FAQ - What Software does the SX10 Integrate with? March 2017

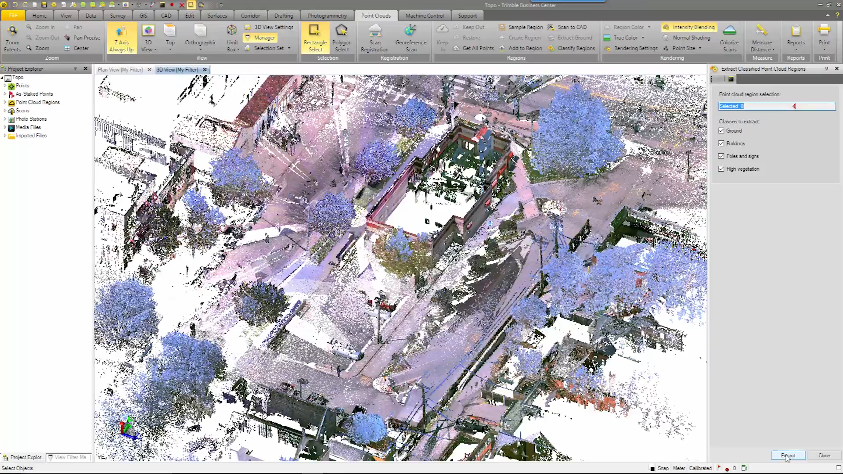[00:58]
any ground extraction you can do classification so you can automatically recognize your light poles your ground objects or your buildings or any other objects.